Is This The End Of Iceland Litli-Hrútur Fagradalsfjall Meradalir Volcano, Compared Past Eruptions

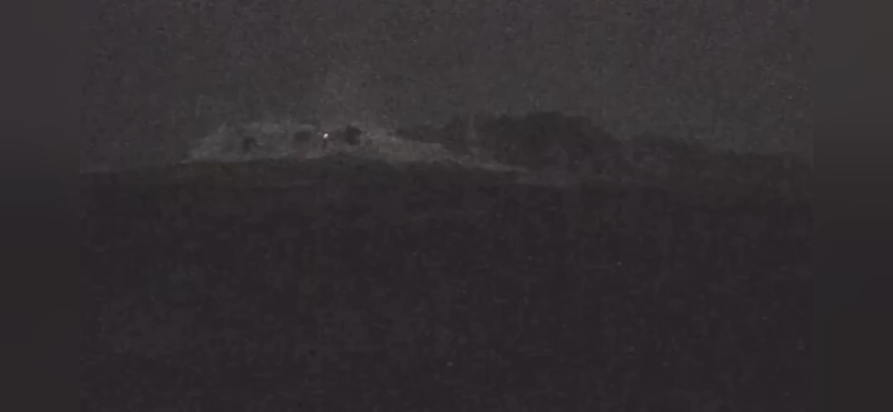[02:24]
heat emanating from the volcano, from different parts of it. And this is all now what we can see, single dot, just to the left of the center slightly. And that's all. I hope I'm wrong, but this volcano, it doesn't seem it is going to erupt. At least in the near future.